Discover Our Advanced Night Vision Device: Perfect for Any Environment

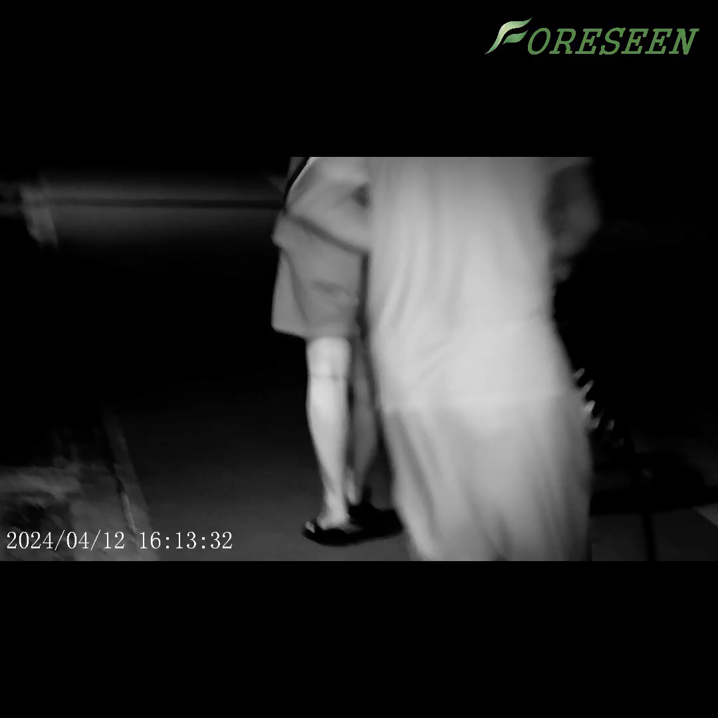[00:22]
It also comes with multiple functions like photo capture, video recording, and playback.
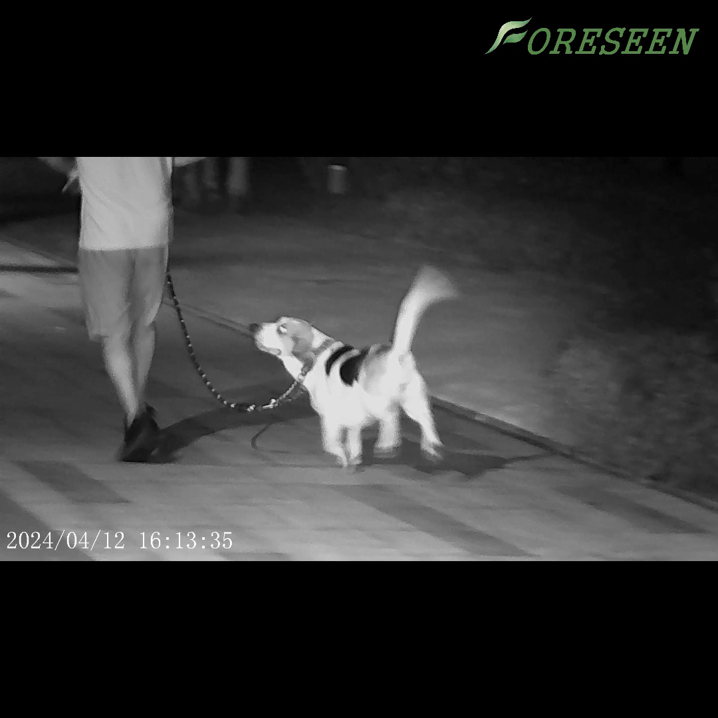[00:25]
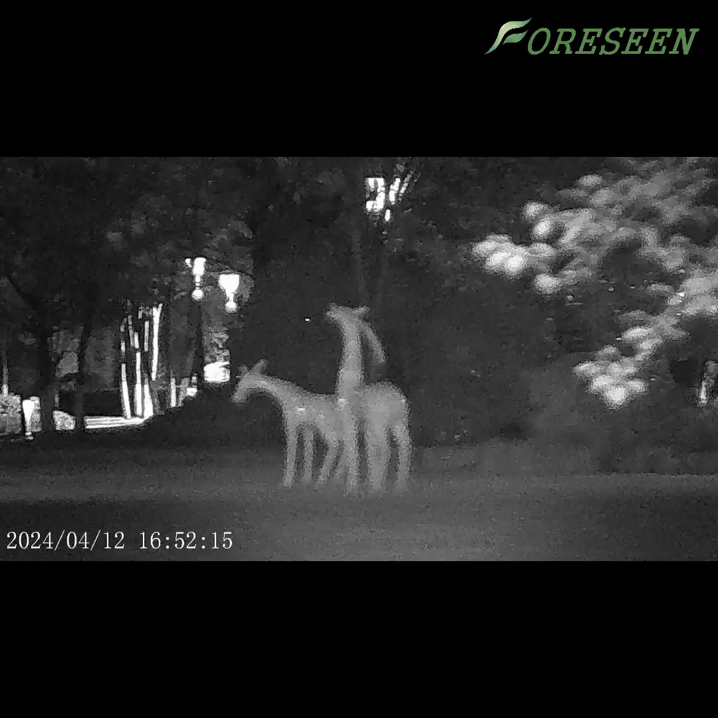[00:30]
Plus, it has 2x optical zoom and 8x digital zoom.